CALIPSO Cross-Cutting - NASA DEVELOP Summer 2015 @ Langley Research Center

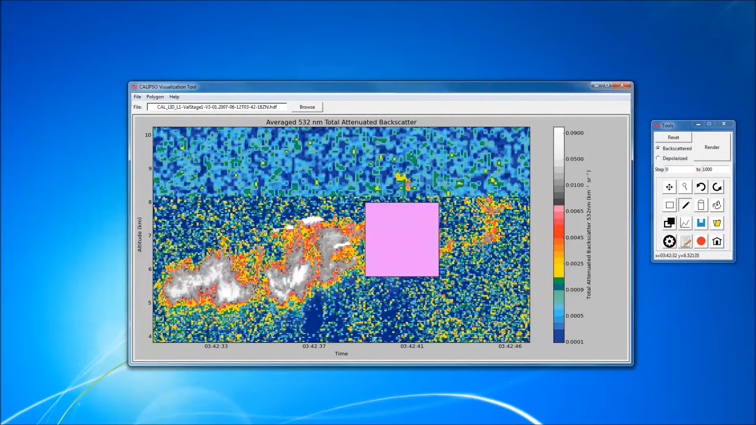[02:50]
These regions can later be used in a number of manipulations that will further allow researchers to take full advantage of what Calypso offers. Polygons can assign attributes and nodes. These can help researchers identify and track the movement of aerosols or clouds in the atmosphere.